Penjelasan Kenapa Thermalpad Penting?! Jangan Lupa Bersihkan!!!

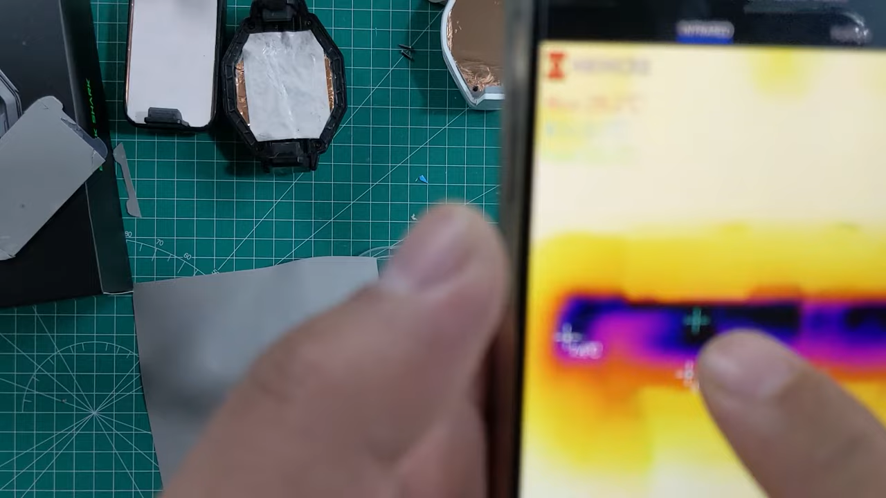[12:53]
Posisi terdinginnya itu masih di... Ini ya. Thermal pad biru sebenarnya.
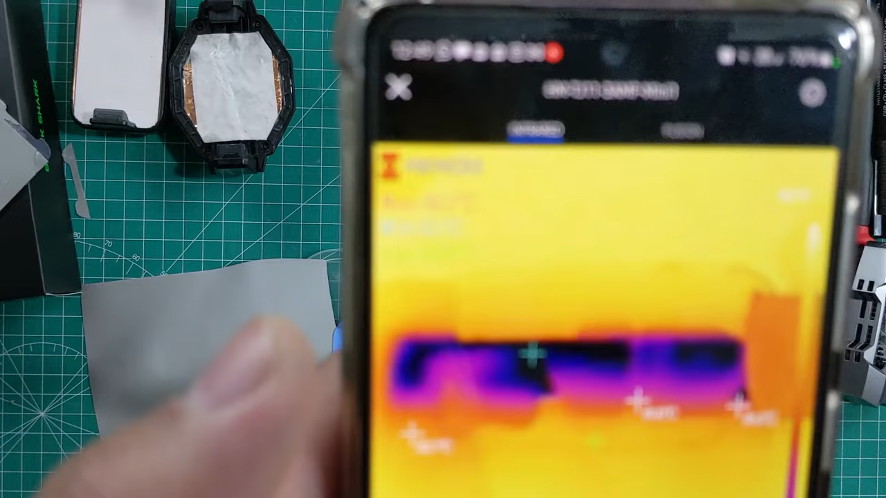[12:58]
Kita lihat thermal pad-nya. Yang di... Memo. Yang di memo ini oke juga.
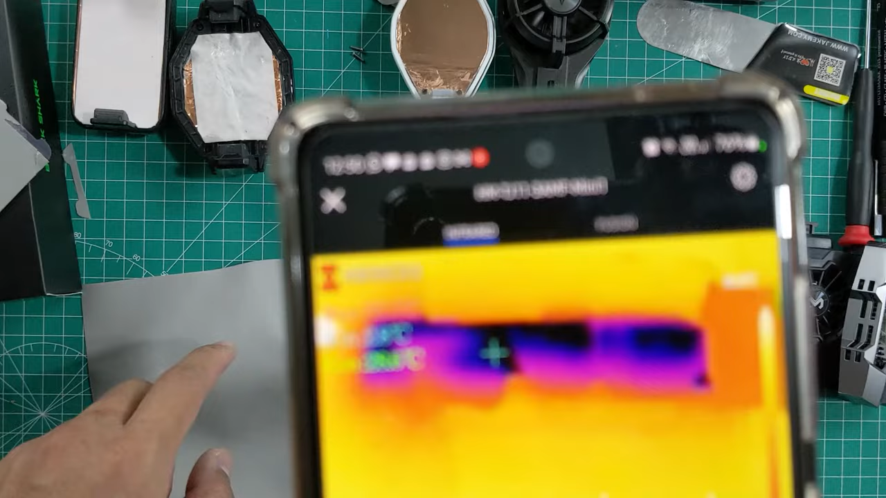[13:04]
Jadi kurang lebih thermal pad-nya sama ya. Kualitasnya.
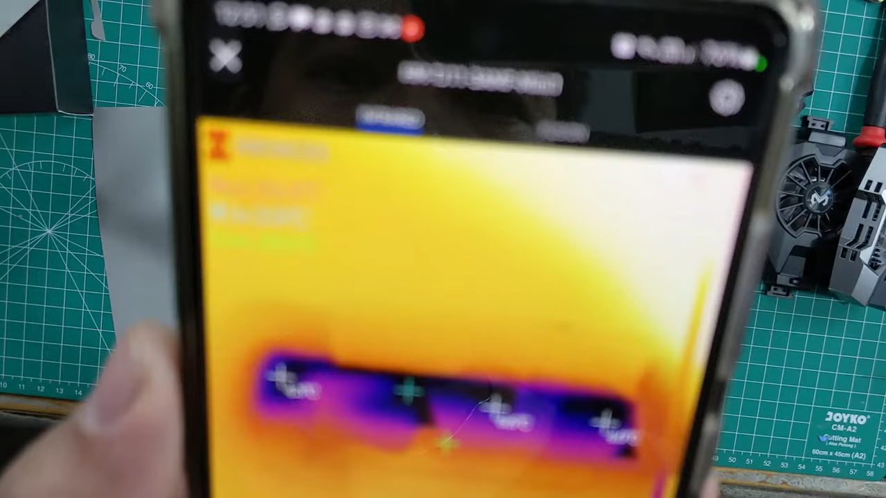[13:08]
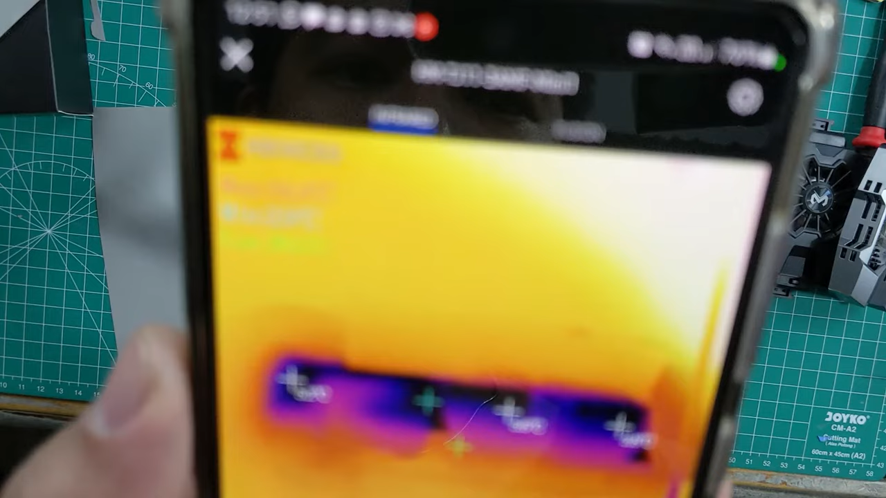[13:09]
Dan yang paling jelek di... Nah oke. Kita bisa lihat disini. Ini...
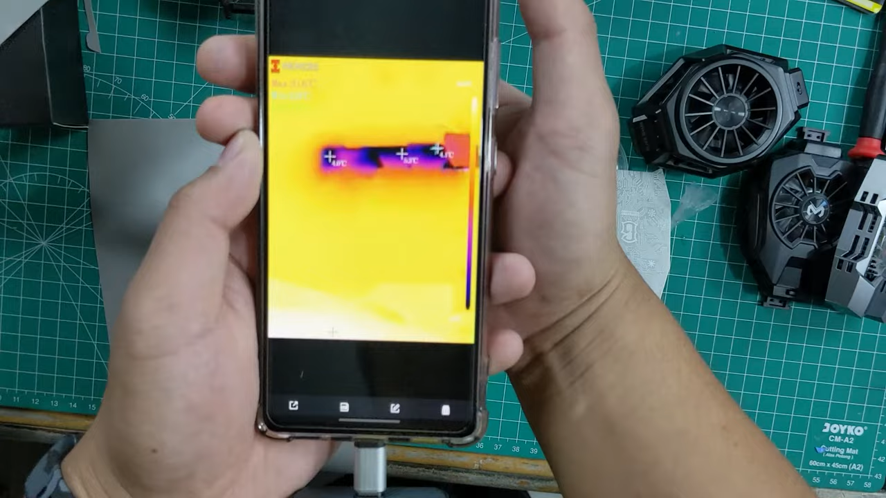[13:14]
Kurang fokus ya. Ini... Yang di... Yang memo 4. Yang di... Yang di X9 juga 4. Terus yang di... BR11 itu 5 derajat celcius. Dan paling dingin...
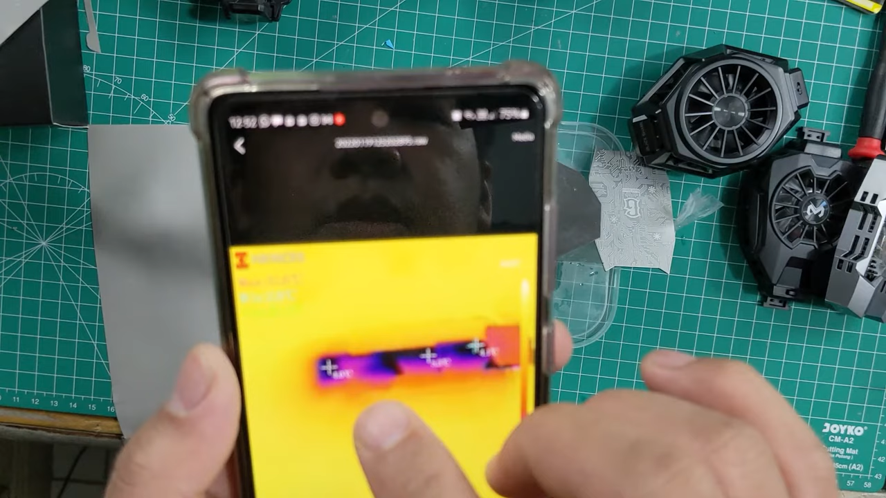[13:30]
Di... Ini. Yang biru. Yang biru itu... 2,9 derajat celcius. Oke. Jadi selisihnya seperti itu. Jadi kalau ngomongin yang paling dingin tetap yang biru. Menghantarannya. Tapi... Kalau yang biru itu... Permasalahannya.
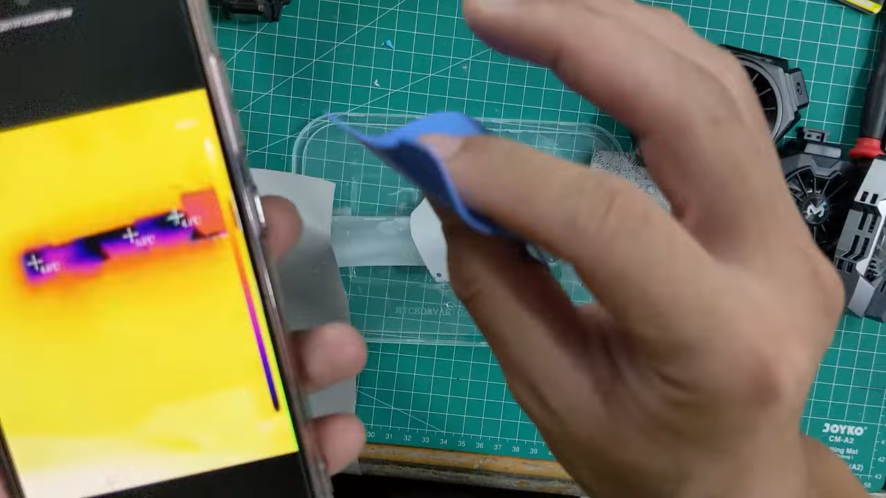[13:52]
Lebih gampang kotor dan... Sering copot. Kalau yang udah ngerasain ya. Tapi disini kelihatan jadi yang... Biru ini geser sedikit tadi. Salah. Lagi gue geser gue capture-nya. Terus kurang lebih sama. Ini kalau bedanya selisihnya sedikit. Gini gue gak anggap ya. 4,1. 4,0. 4,0. Ini 4,1. Jadi kok gue gak terlalu anggap. Oke. Jadi kurang lebih seperti itu. Jadi... Menurut kalian gimana?